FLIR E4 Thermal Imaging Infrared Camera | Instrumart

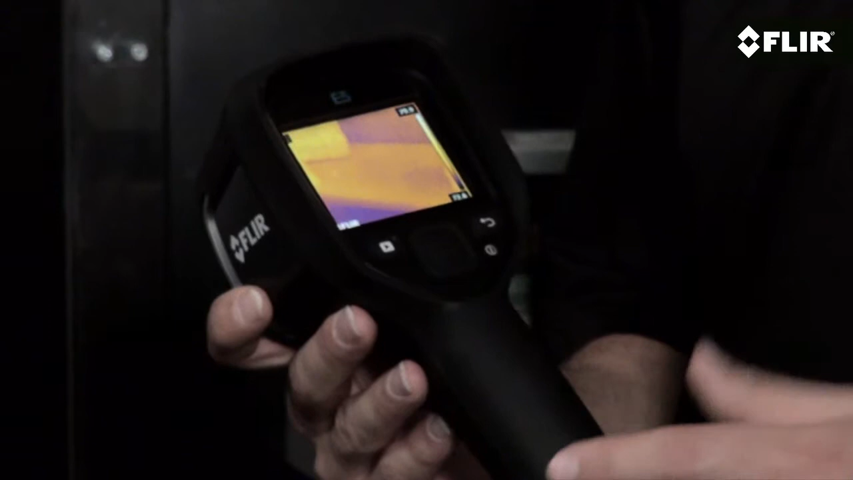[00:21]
It also has a more sensitive detector to help show you more detailed thermal patterns.
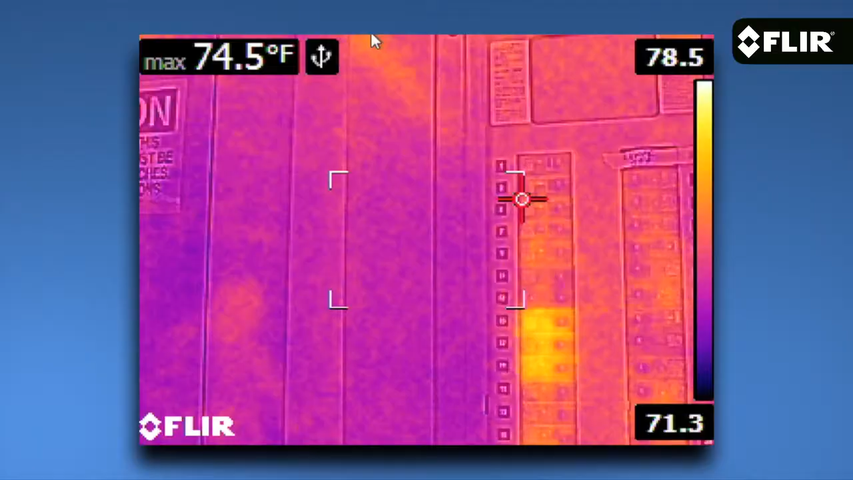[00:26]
On screen: max 74.5°F
Along with a center spot meter you can hover over your target to measure temperature,
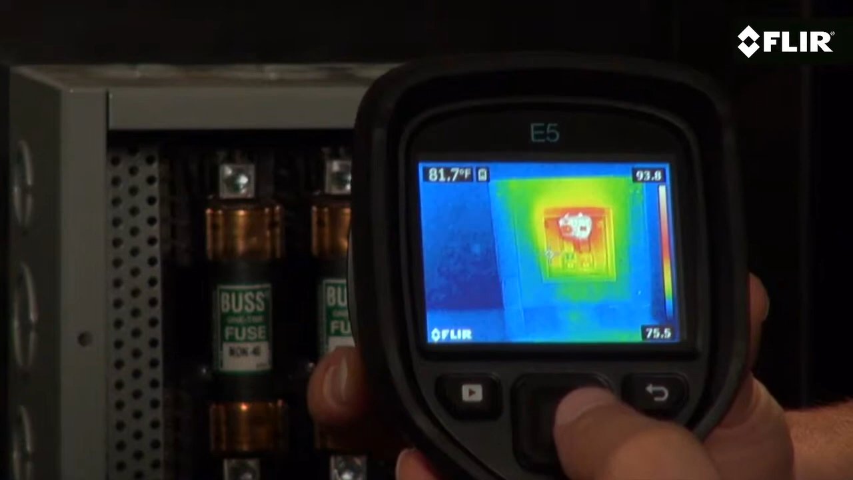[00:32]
On screen: spot 81.7°F
E5 also features an area box choice that has an auto hot or cold spot to lock on to the maximum or minimum reading within the box. Or you can turn off the tool altogether.
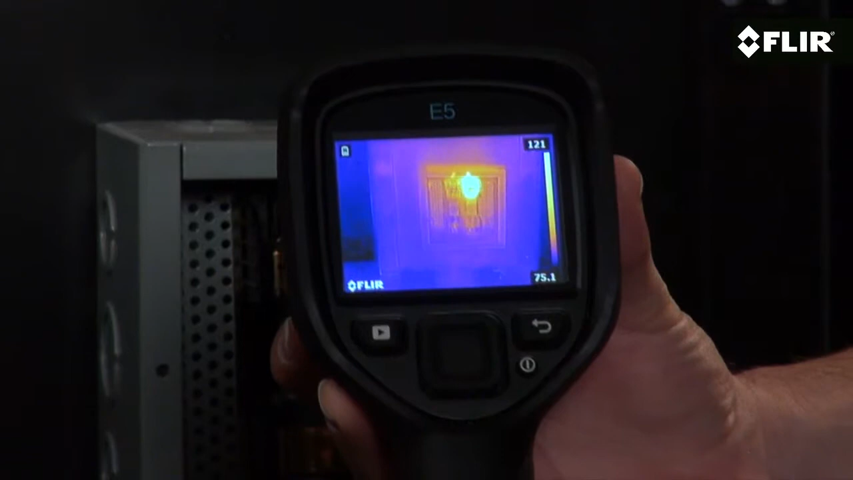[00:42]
Like all EX series cameras, the E5 has a bright 3 inch LCD and quick access to the easy on screen interface.
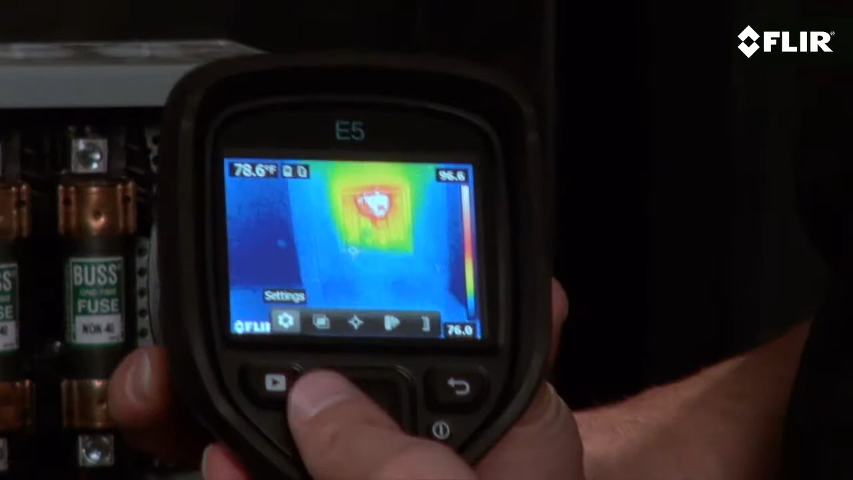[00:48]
A simple press of a couple of buttons and your setting parameters,
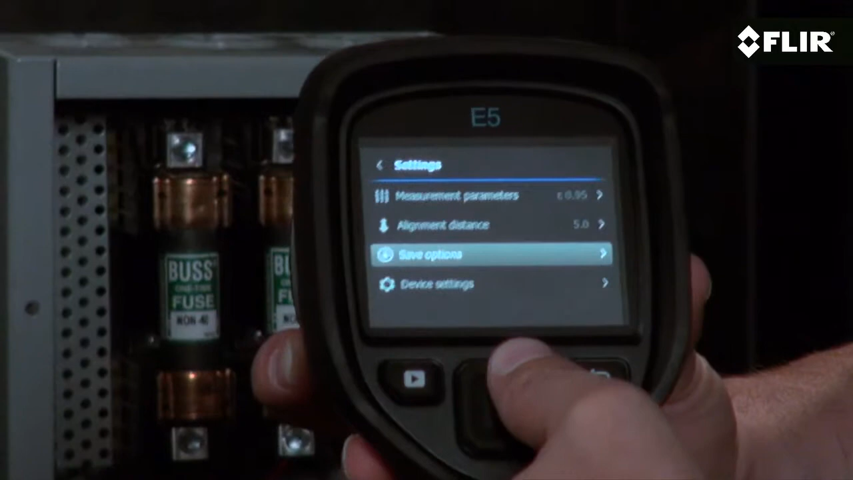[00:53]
choosing color palettes, thumbing through your stored images, and more.
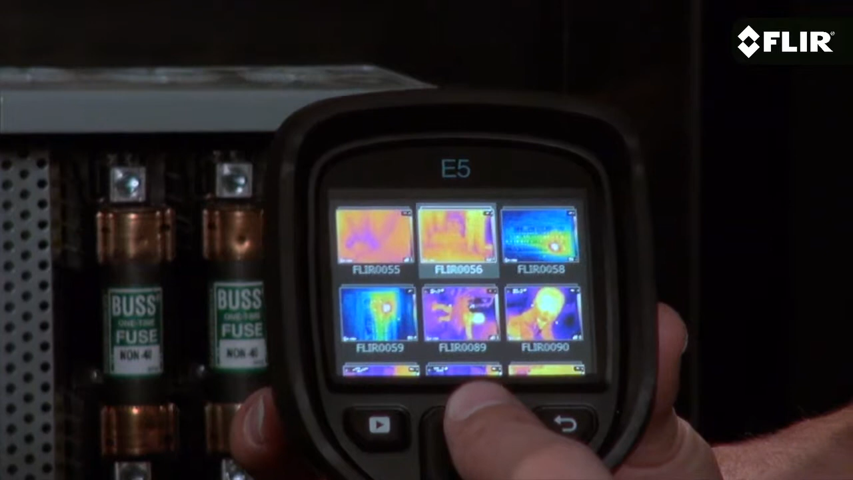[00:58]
Choose thermal only mode, the visible camera if you want,
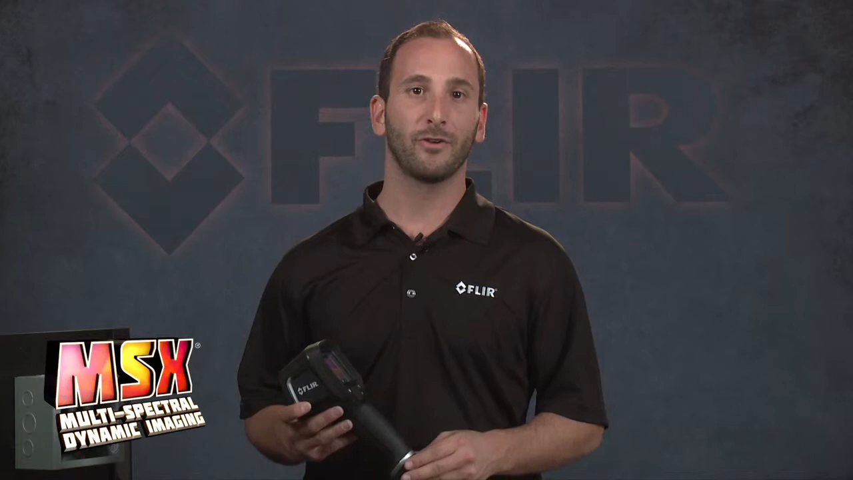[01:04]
or MSX to enhance the thermal image with recognizable details captured with the built-in visible camera.
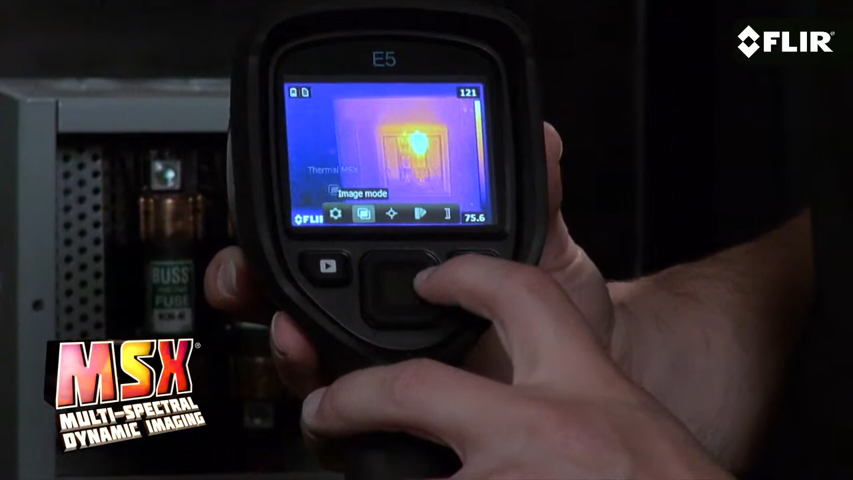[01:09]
You can select your visible camera, your thermal camera,
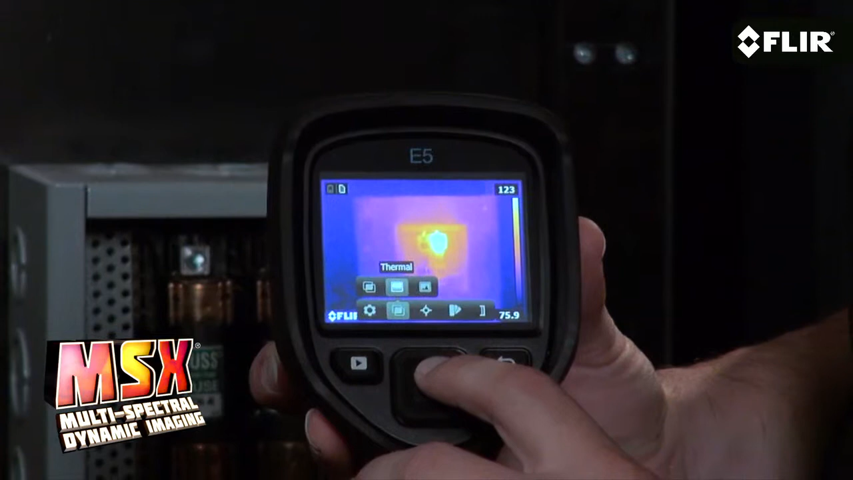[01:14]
or MSX, which actually etches in visible details from the built-in visual camera on the thermal image.